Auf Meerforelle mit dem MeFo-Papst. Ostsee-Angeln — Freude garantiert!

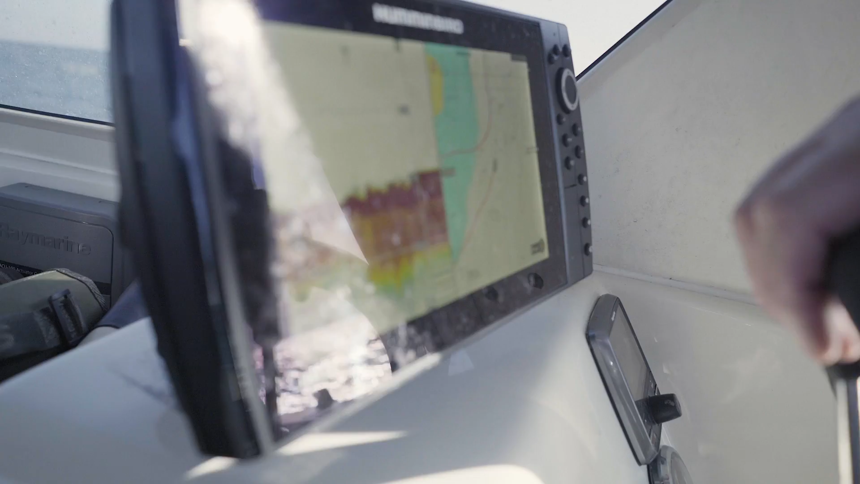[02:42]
Sind jetzt hier gerade schön auf Sonder 8 Meter Tiefe.